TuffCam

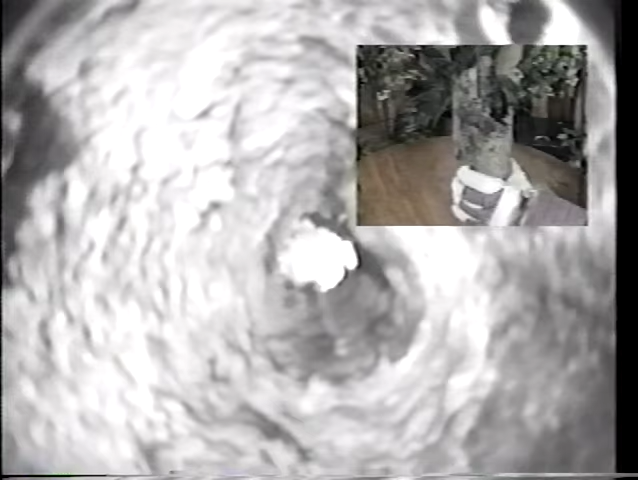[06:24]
here the infrared camera enters a piece of sewage pipe
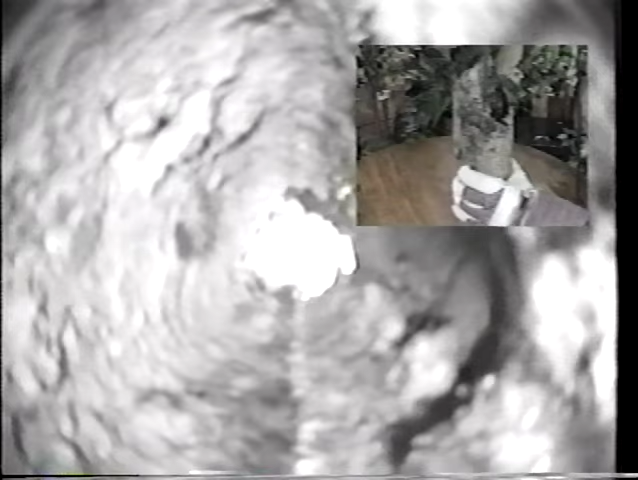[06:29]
notice the obstruction and the wall buildup plumbers attach this camera to the end of a snake and can take video and dry pipe as well as liquid filled
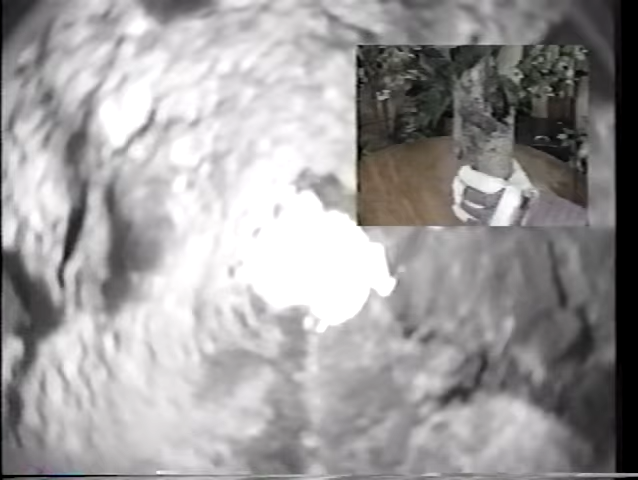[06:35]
well drillers not only use the infrared camera but
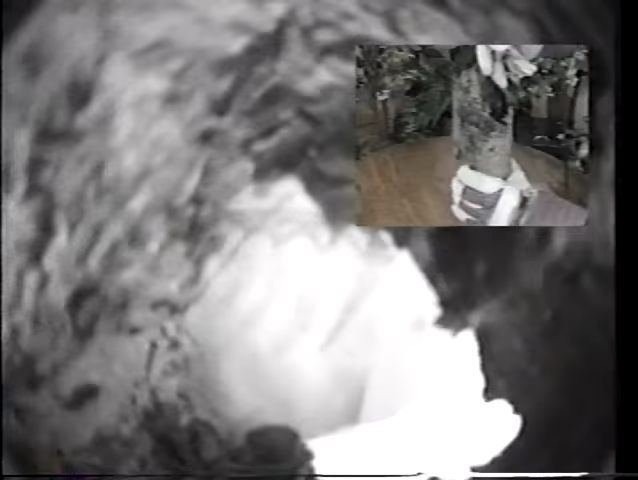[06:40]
inspect wells in color with our underwater light and a color camera any vessel tank
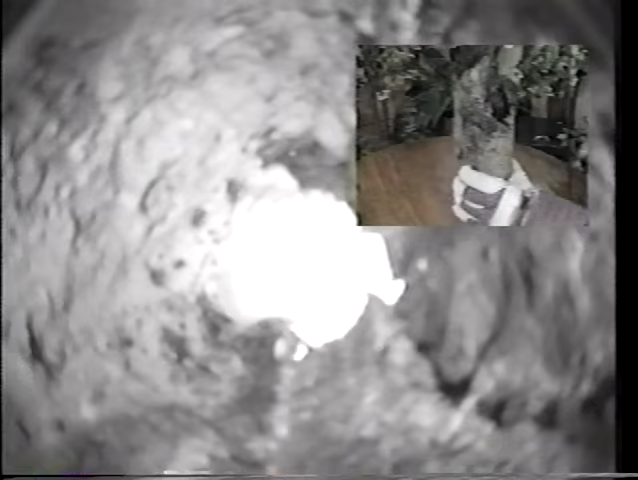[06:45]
boiler tubes or anywhere there is zero light the infrared camera does the job even
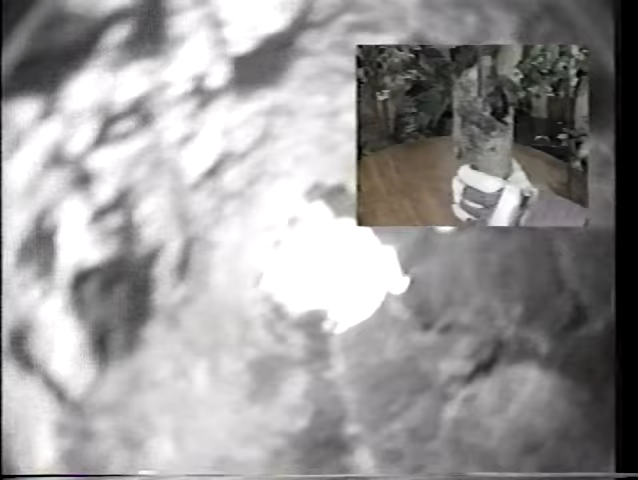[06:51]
these cameras are certified to 1,000 feet